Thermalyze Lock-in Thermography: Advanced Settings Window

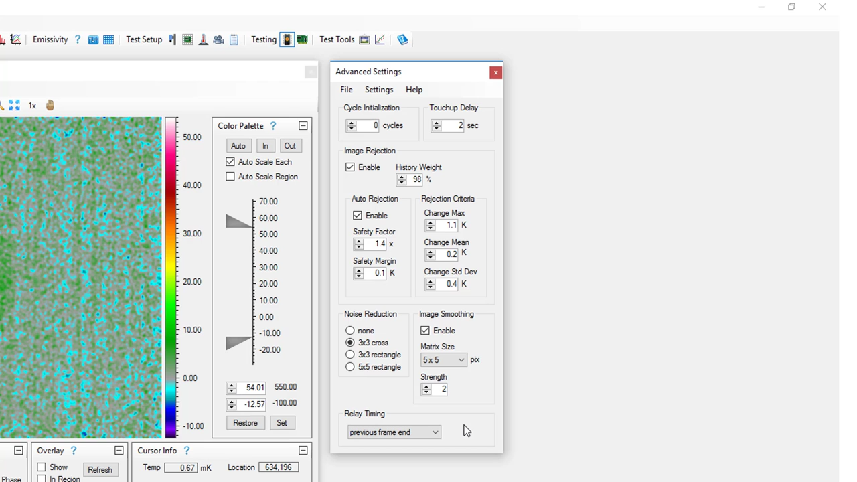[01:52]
The timing within each cycle when relays are closed and open is critical when calculating phase angles and phase images. For most relay devices, this setting should be set to previous frame end and should only be changed if you are instructed by an OptiTherm support engineer. OptiTherm Thermalize, thermal image analysis software.